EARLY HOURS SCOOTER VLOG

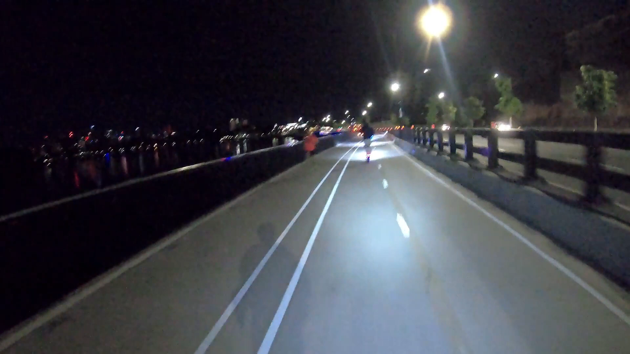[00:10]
Go home, get in bed, have a coffee. I don't know. Yeah, stupid idiot. What are you running for? Another one. Go home, you monk. You monkey. Yeah, bloody weirdo. Go home, man. It's cold. Why are you just walking about?
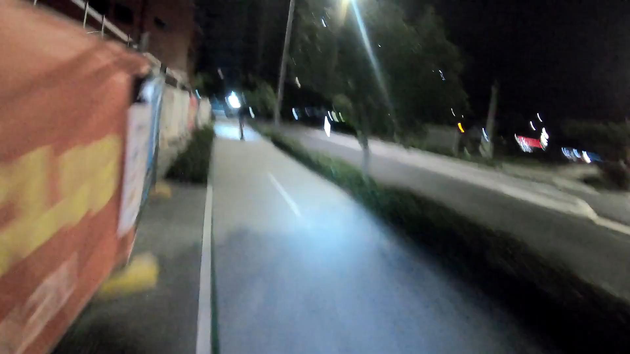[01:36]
I actually don't know who this guy is in front of me, to be honest.
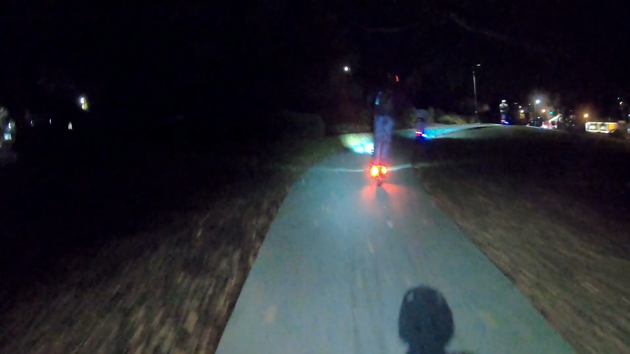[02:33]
Beep, beep, get out the way.
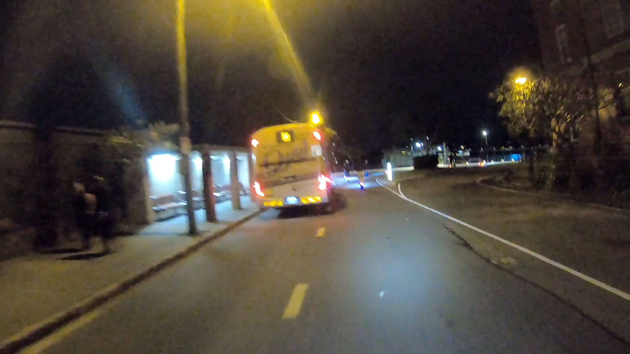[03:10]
Why is there so many people out? Go bloody home.